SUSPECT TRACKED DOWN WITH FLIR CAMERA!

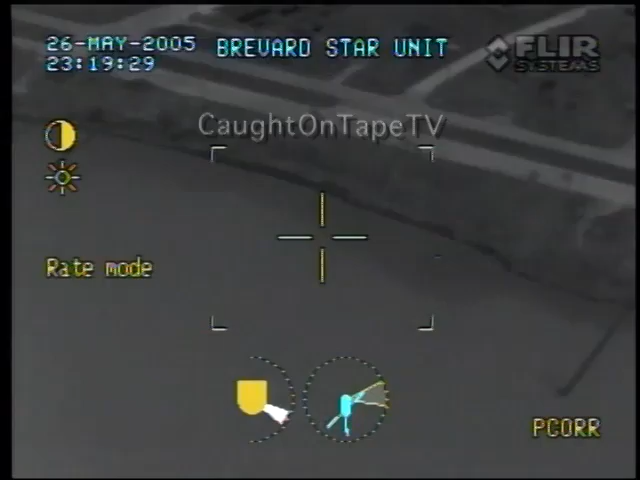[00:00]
Target south of, there's a house at 3 o'clock with a huge dock out into the water, and I got something right here in the woods about 100 yards south of the house. See where I'm looking? Hey guys, I got, I got a target, I don't know if it's a deputy or not, sitting here in the woods about 100 yards south of a house. Actually, Mike, that dock you're on, there's a dock south to you, then another one way further south. It's going to be south of that in the woods.
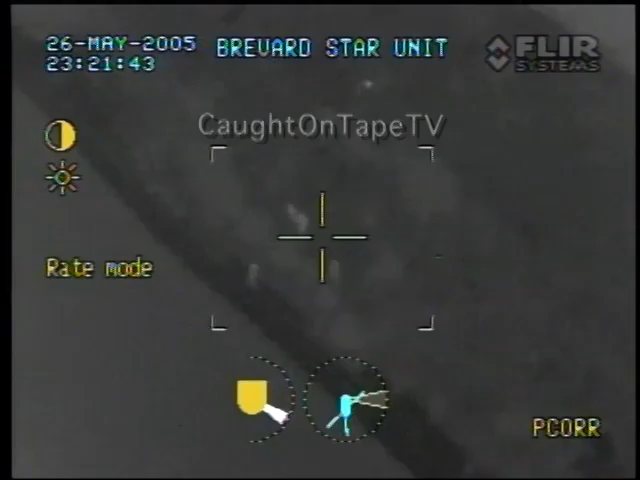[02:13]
I can't look at you and look at this though right now. Give me a minute. Boost, about 30 yards north of your car, right off the passenger side, in the woods about 10 feet. Okay, stop, dog, stop, right off your dog's right here, about 10 feet up. Dog, you passed it, you passed it, come back, come back to your right.
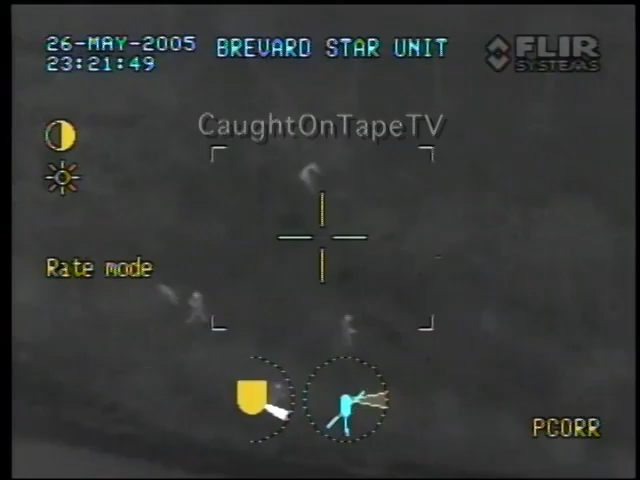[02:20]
There you go, Ben, you're looking right at what I'm looking at. Right there, stop, stop, stop, everyone stop. There you go. That's him. Remember, he's got a knife. What's the dog doing, car? What's the dog doing? I didn't see them coming from the water side there. Good job. Yeah, that was cool.